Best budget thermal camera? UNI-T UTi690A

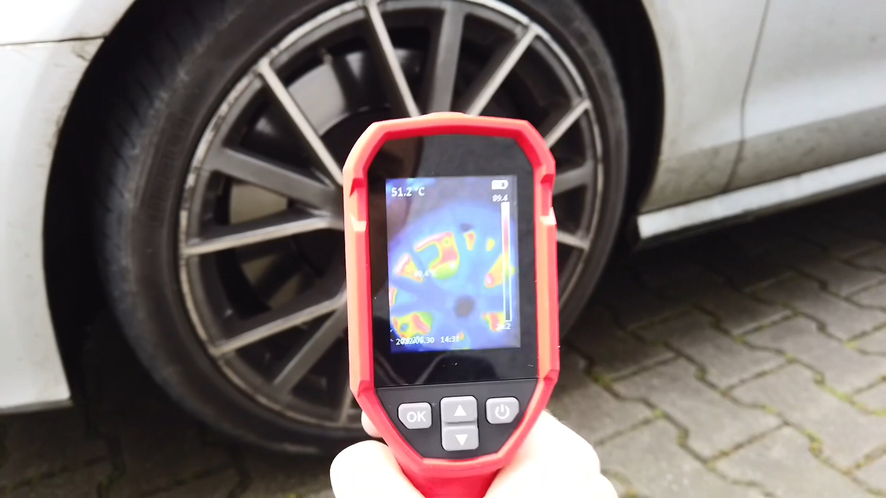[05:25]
On screen: spot 51.2°C
And we can see that those brakes are pretty hot, we have top temperature.
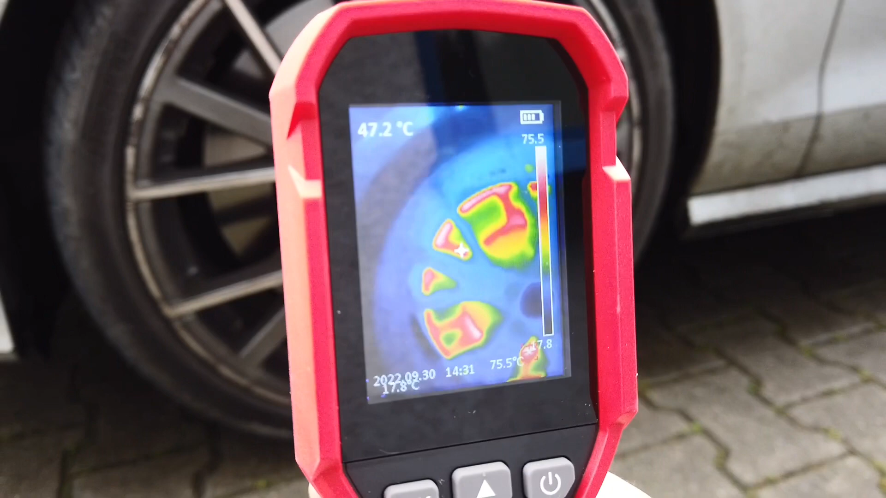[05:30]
On screen: spot 47.2°C
Where is it, where is it, where is the hottest thing, I believe the calipers.
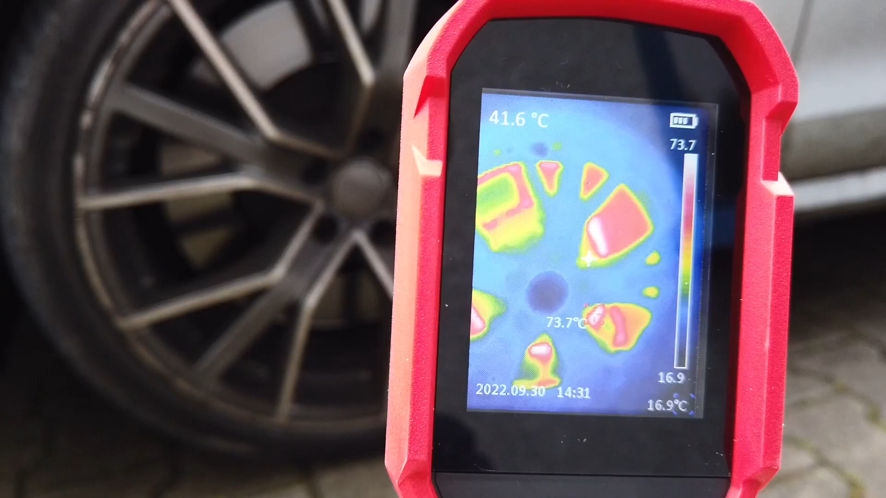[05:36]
On screen: spot 41.6°C, max 73.7°C
77, 75, 78 degrees. And let's check if the other side is at the same temperature.
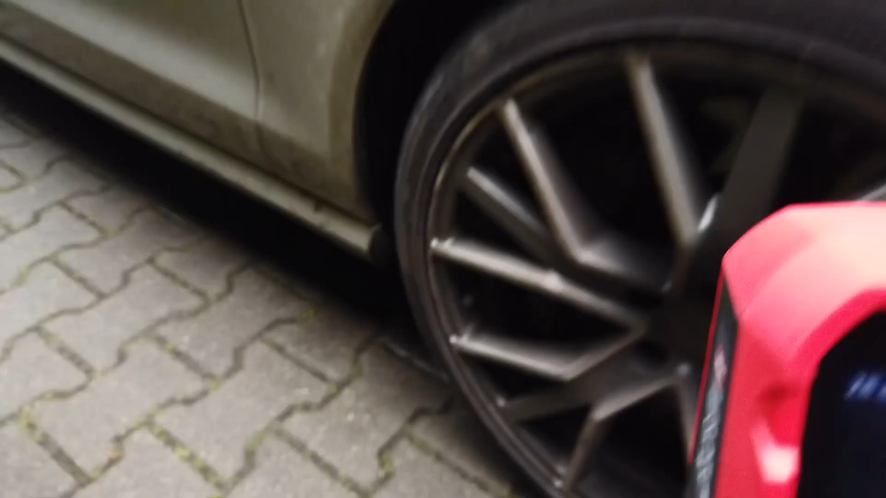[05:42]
So let's go over here and let's check.
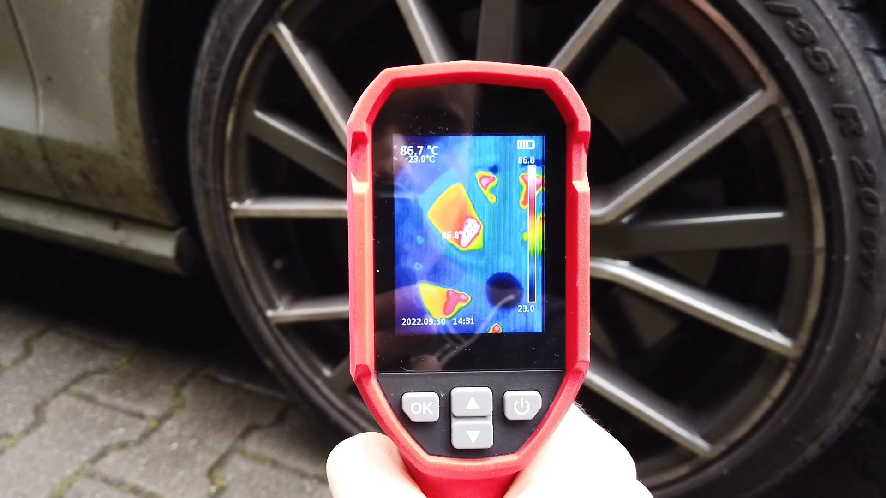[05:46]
On screen: max 86.7°C
88, 85 so this side is a little bit warmer but still pretty much almost the same as the left side.
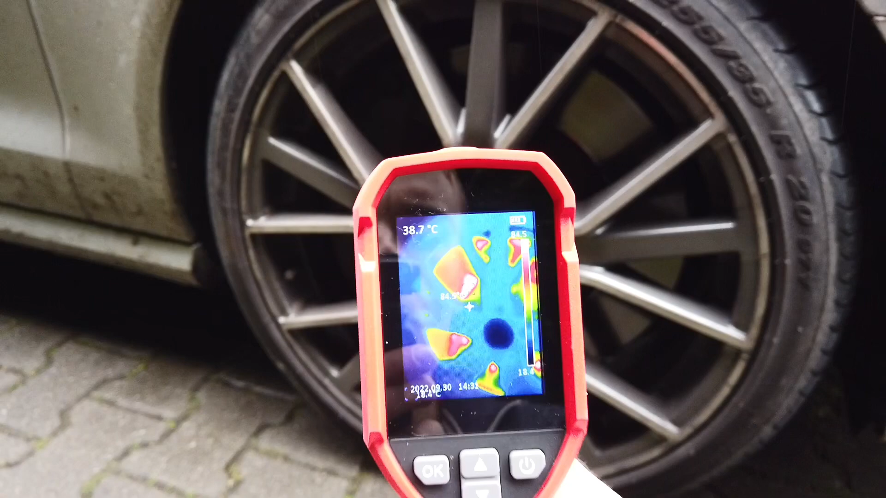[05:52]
On screen: spot 38.7°C
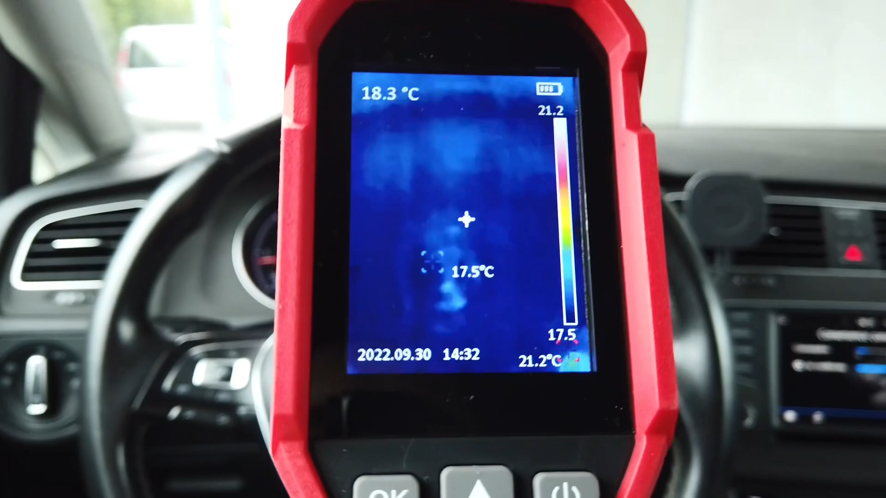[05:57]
On screen: spot 18.3°C
Since my golf is slowly getting warmer we can check if the air vents are already hot. Yeah, we have some hot air over here from this vent.
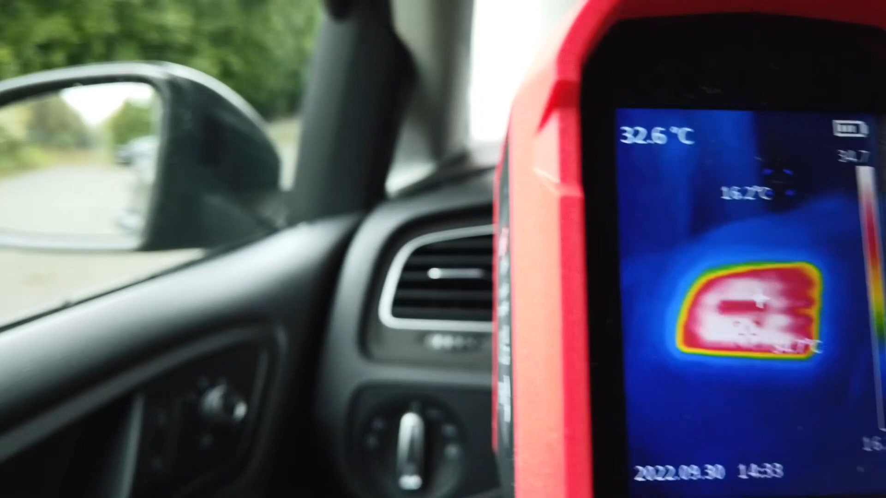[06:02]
On screen: spot 32.6°C
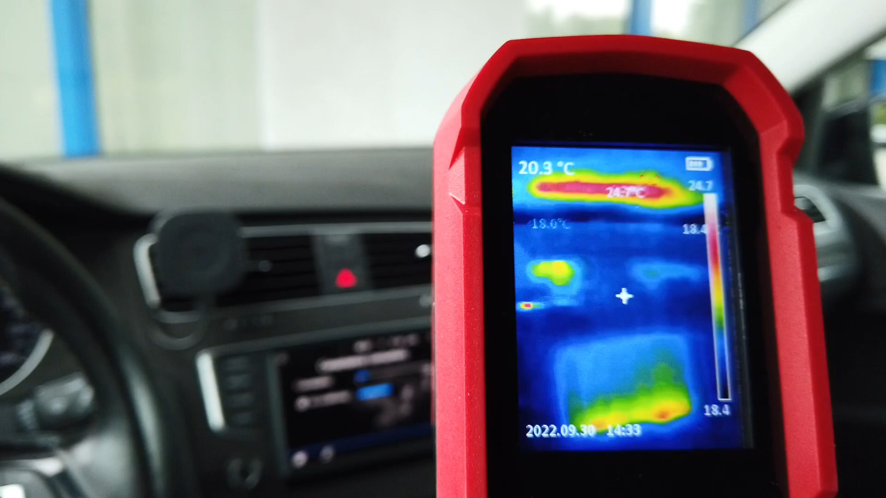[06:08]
On screen: spot 20.3°C
Center vents as well, no not so much but the windscreen is getting warmer so I believe my windscreen vents are operated right now.
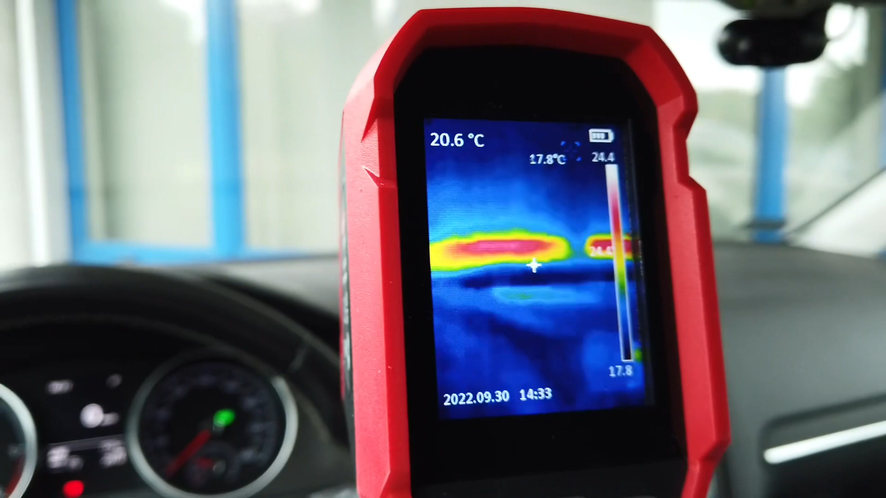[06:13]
On screen: spot 20.6°C, min 17.8°C
And the passenger side is warm as well.
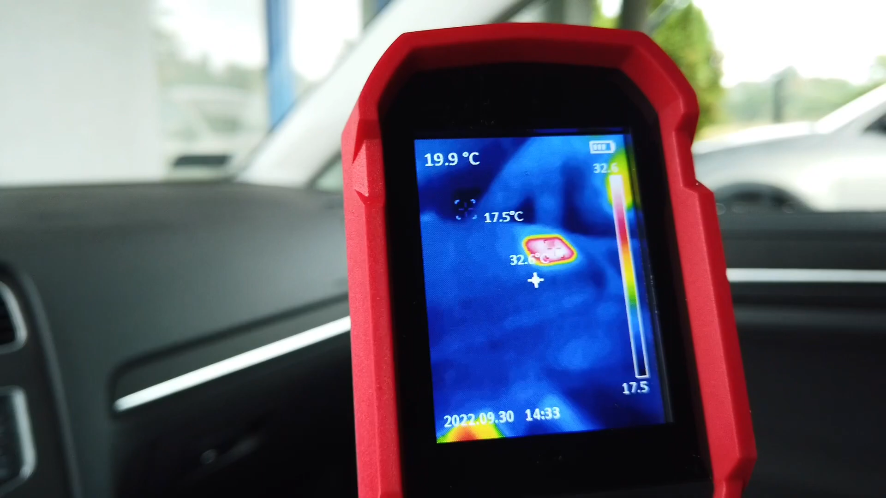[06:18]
Let's check footwells, oh that's hot.
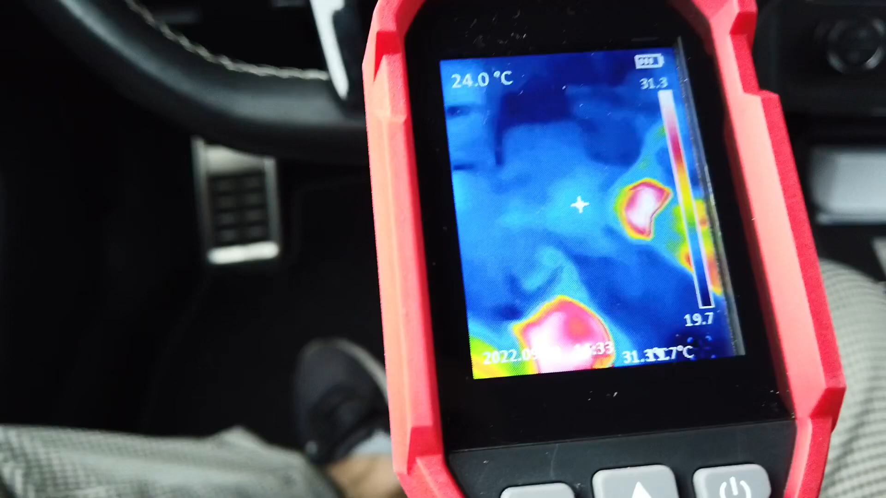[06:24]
On screen: spot 24.0°C
And over here, that's my leg. Yeah, we have some warm air over here as well.
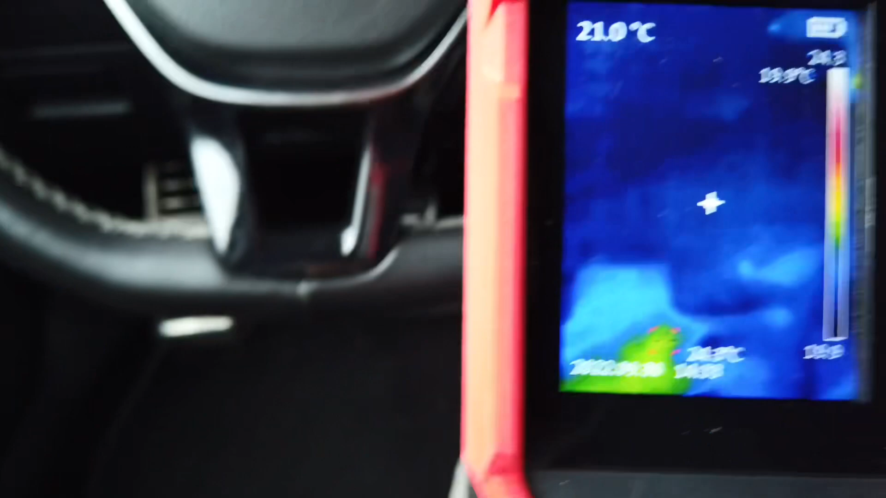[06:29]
On screen: spot 21.0°C
Let's check the infotainment display since the backlight is most likely generating some heat.
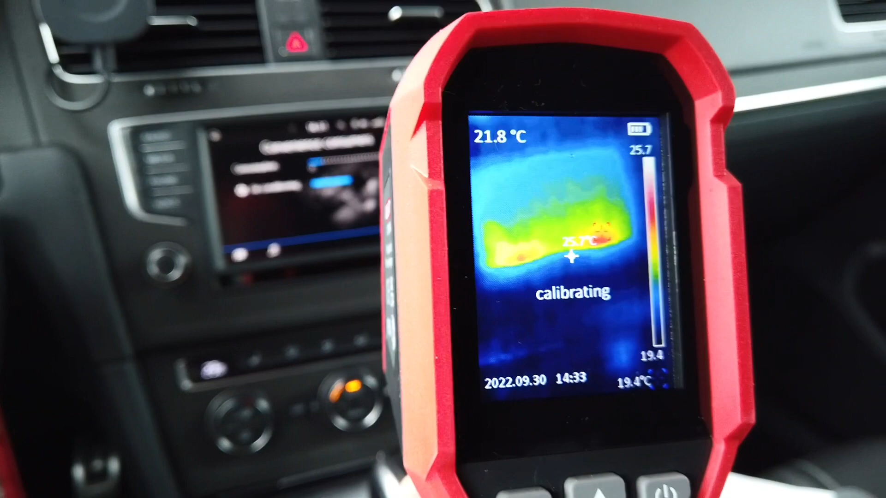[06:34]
On screen: spot 21.8°C
OK, we can confirm that there is heat but it's not excessive.